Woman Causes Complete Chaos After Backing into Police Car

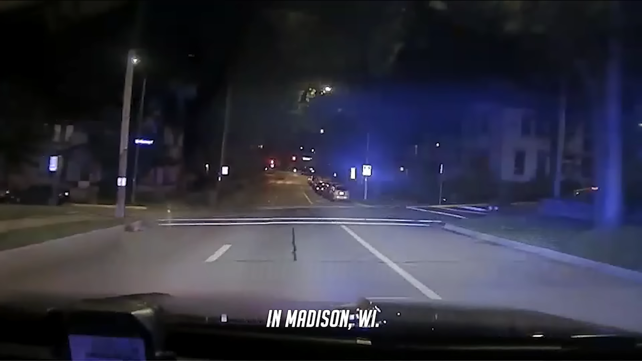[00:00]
On June 16th, 2022, an officer observed a vehicle exhibiting strange behavior in Madison, Wisconsin.
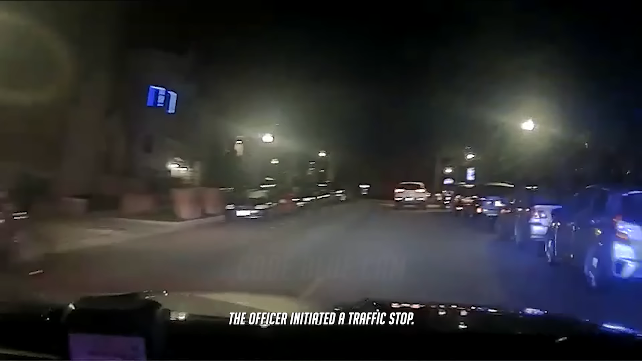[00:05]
Believing the driver might be impaired, the officer initiated a traffic stop. Oh, that's the wrong one.
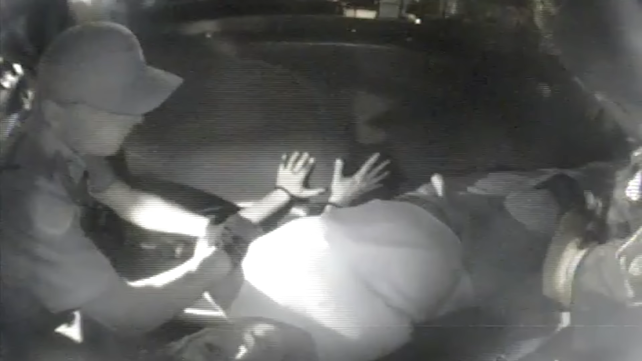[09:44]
I'm not kicking! Do not kick! I'm not kicking! You just kicked! I'm not kicking! That's not what happened! You're the leader of doing this! Huh? Alright.
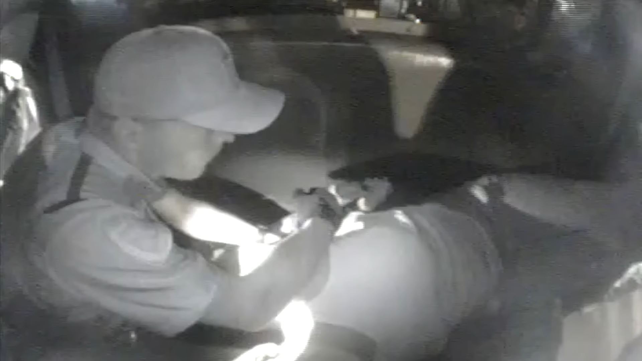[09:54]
Anthony does not do this. Your fucking illegal system is doing this. I don't need the set of a string. I'm a 130-pound girl. When you're kicking, that's not the case. I'm kicking because I don't deserve to be treated like a fucking animal.
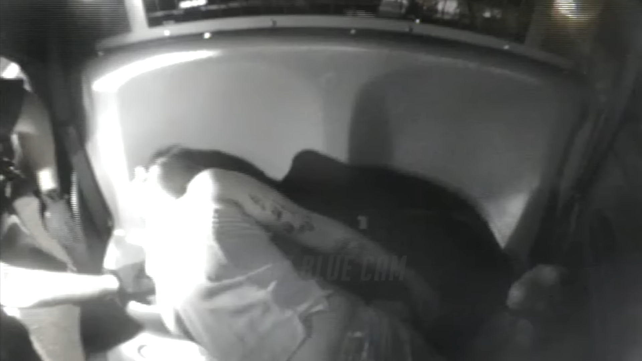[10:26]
Hey. Now! Stop. Why would I listen to you? Nobody's listening to me. Nobody's listening to a damn word I said.